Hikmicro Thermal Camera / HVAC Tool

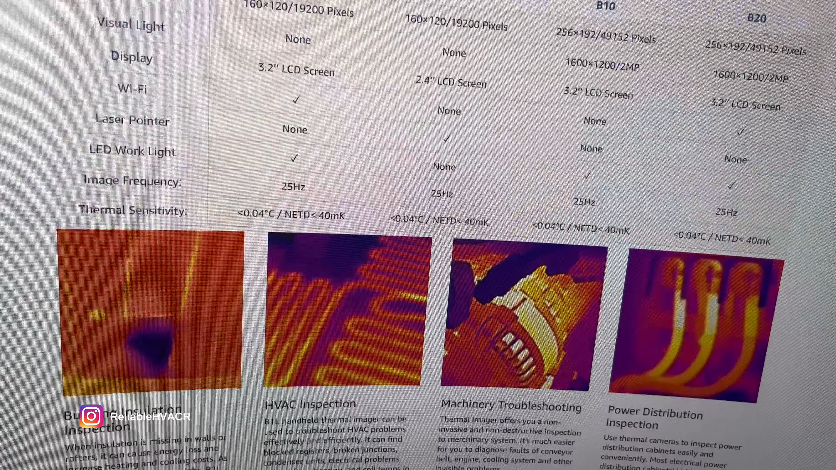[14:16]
Now, the one I showed you is the B1L.
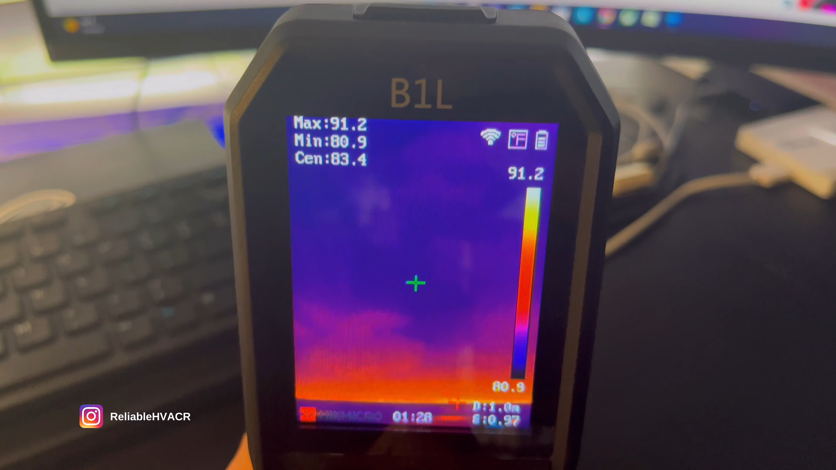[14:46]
Now you can see it's on Wi-Fi. So, let me show you what it looks like.
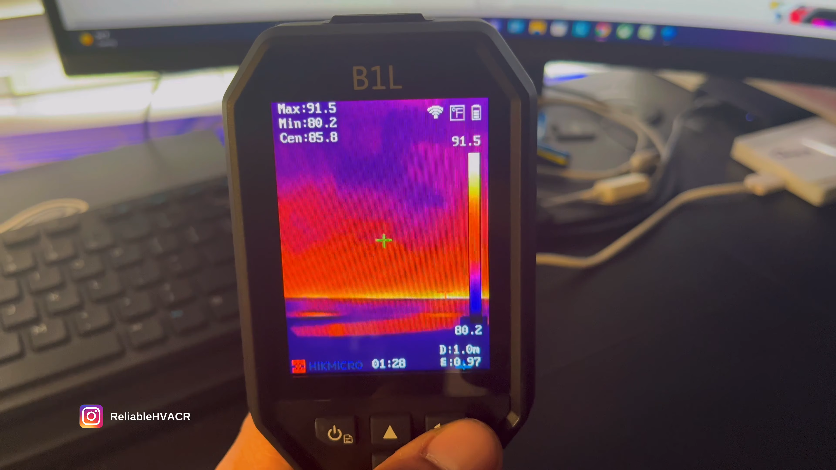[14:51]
Because you can use this as a viewfinder on your phone.
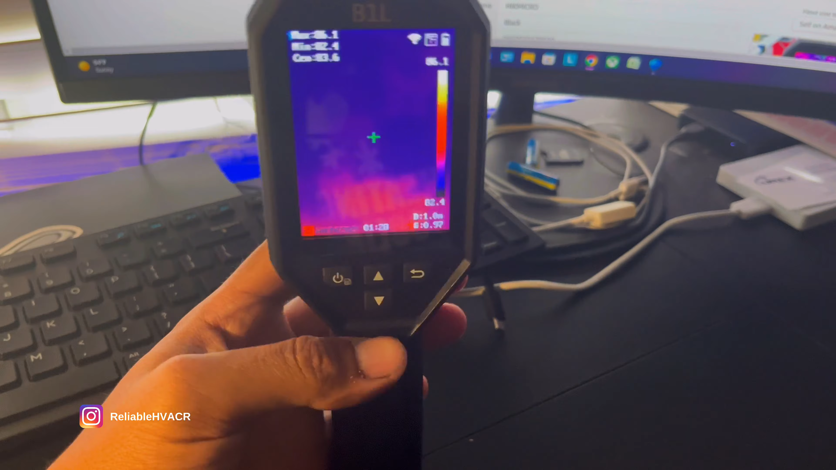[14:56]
And set this up somewhere if you prefer.
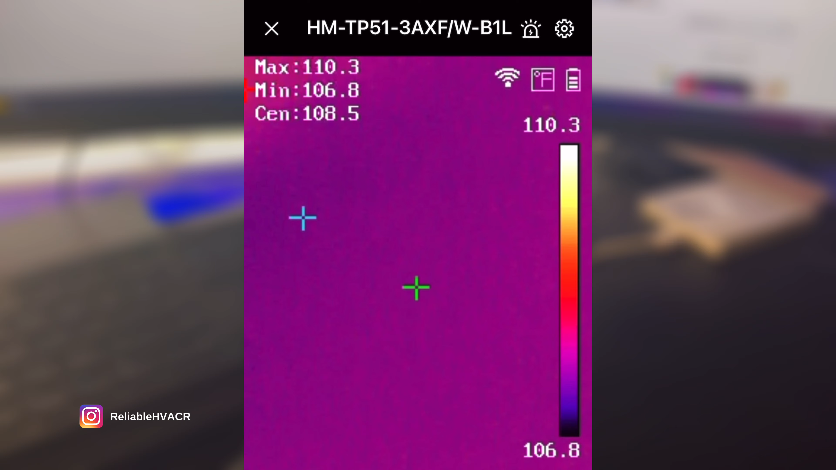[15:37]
On screen: spot 108.5°F, max 110.3°F, min 106.8°F, scale top 110.3°F, scale bottom 106.8°F
And as long as you're on Wi-Fi, you can also use your phone's personal hotspot. You just connect the device to it.
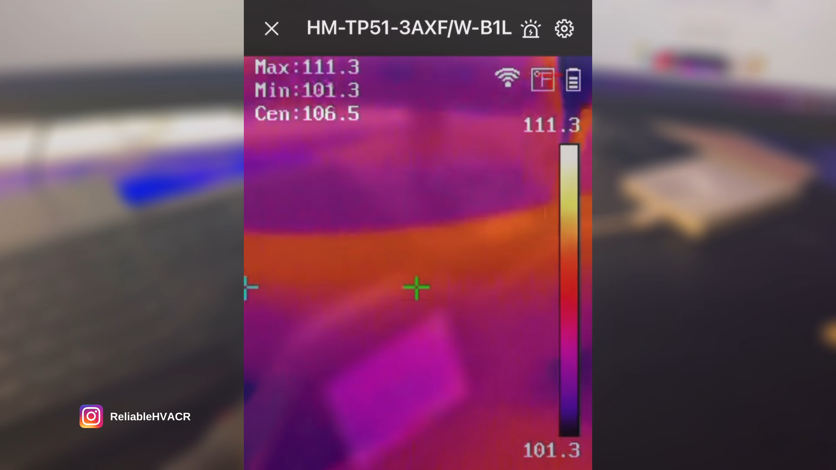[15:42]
On screen: spot 106.5°F, max 111.3°F, min 101.3°F, scale top 111.3°F, scale bottom 101.3°F
The device itself has its own hotspot. So, if we go to hotspot instead of Wi-Fi. You can see that it has a toggle for one.